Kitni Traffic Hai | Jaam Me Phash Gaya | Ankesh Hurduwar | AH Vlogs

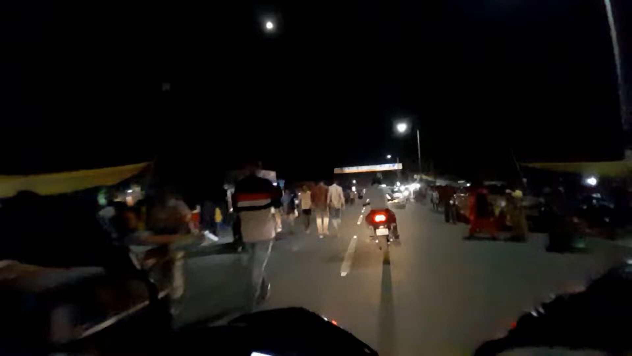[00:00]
پوری روڈ جام ہو جاتی ہے بزار کے قارن
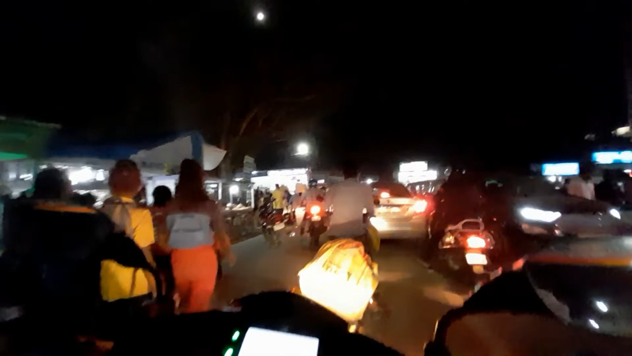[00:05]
دیکھ رہے ہیں کہ اتنی ٹرافک ہے
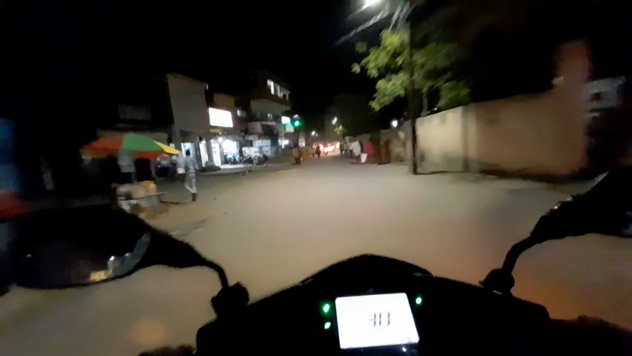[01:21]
دیکھ رہے ہوں کہ انہیں ٹرافک ہے
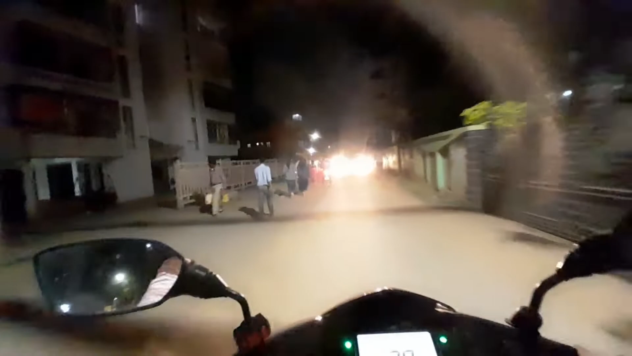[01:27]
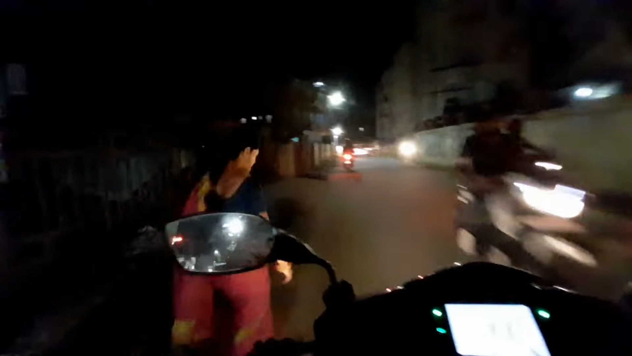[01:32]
اور یہاں کے لوگ بھی سائیڈ چلنے چھوڑ کے بیچ راستے پہ ہی چلتے ہیں تو مجھے کمنٹ کر کے ضرور بتانا گائز کہ آج کا یہ نائٹ کلوک کیسا لگا اور مجھے آگے بھی کرنا چاہیے یا نہیں
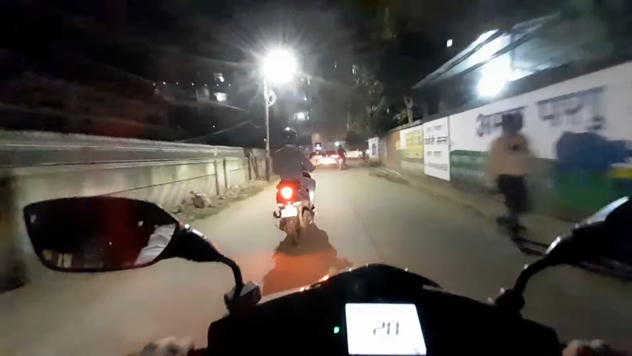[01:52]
فرحال کے لئے تو ابھی ہم آستے ہی چلیں گے کیونکہ پیچھے دادا جی بھی بیٹھے ہوئے ہیں
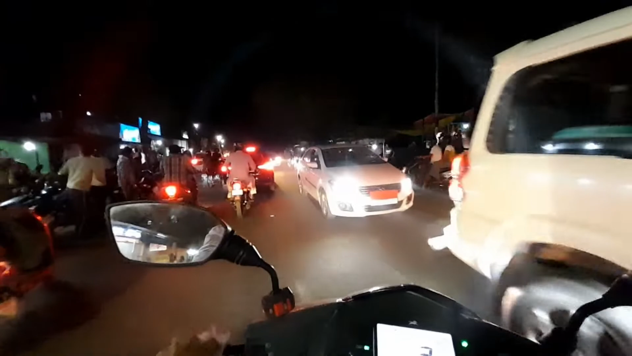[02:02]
سام کے وقت یہاں بہت بیٹھ رہتا ہے سب آتے ہیں یہاں بزار کرنے ہیں اور سب راستہ میں بیچتے ہیں
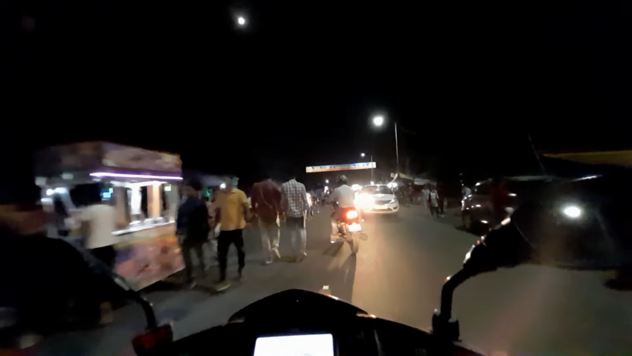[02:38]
دیکھ رہے ہو کہ نئے ٹرافک ہے